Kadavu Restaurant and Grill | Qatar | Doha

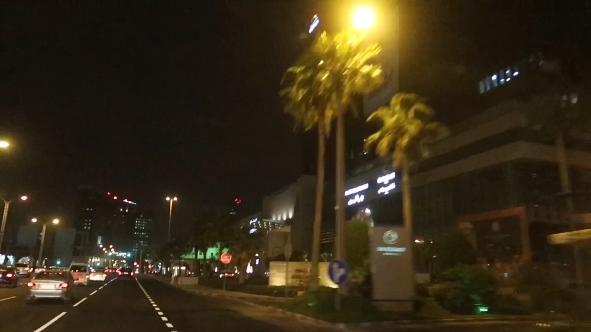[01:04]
ലൊക്കേഷൻ എന്ന് പറയുമ്പോൾ ബിൻ മഹ്മൂദിൽ നമ്മൾ പോയി റമദാ സിഗ്നൽ വഴി പോകണമെന്നുണ്ടെങ്കിൽ നമ്മൾ ബിൻ
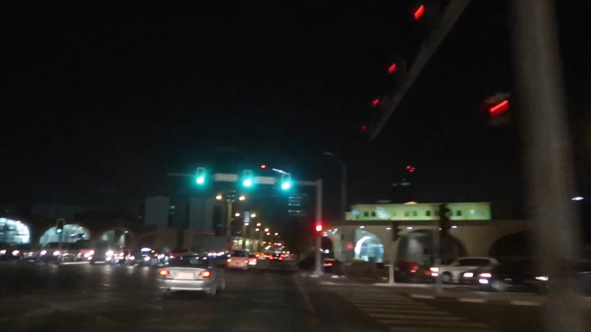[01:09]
മഹ്മൂദ് സിഗ്നൽ കഴിഞ്ഞ് നമുക്ക് മറ്റേ QNB ബാങ്ക് ഉണ്ടല്ലോ,
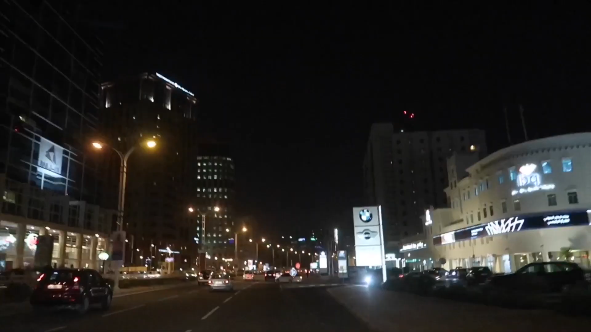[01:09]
ആ ബാങ്ക് കഴിഞ്ഞ പാട് നമ്മൾ റൈറ്റിലേക്ക് എടുക്കുക.
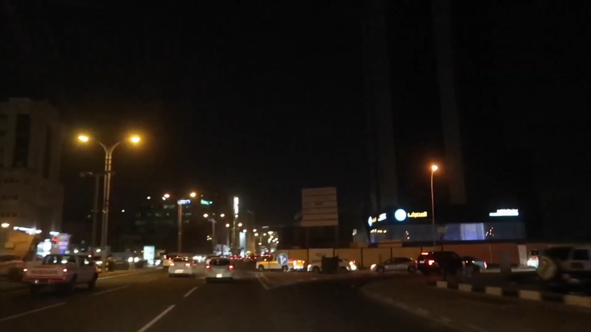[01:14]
റൈറ്റിലേക്ക് എടുത്തിട്ട് നമ്മൾ കുറച്ച് മുന്നോട്ട് പോയി കഴിഞ്ഞാൽ നമുക്ക് അല്ലമ്മൻ ജിമ്മ്, ഇപ്പോൾ പുതിയ ഓപ്പൺ ചെയ്ത ജിമ്മ് കാണാം.